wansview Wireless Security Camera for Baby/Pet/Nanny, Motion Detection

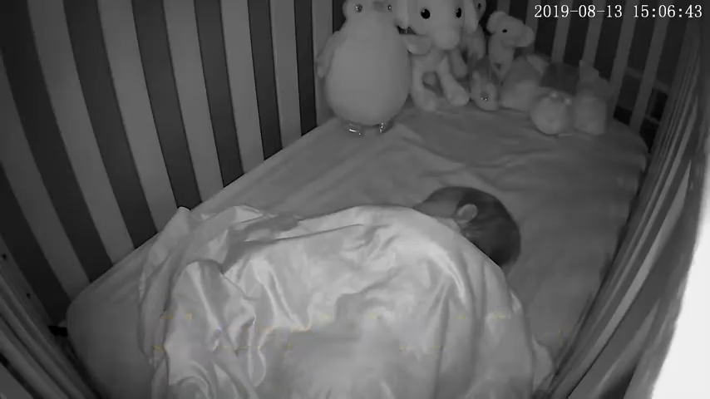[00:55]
Gives you clear black and white picture in the pitch dark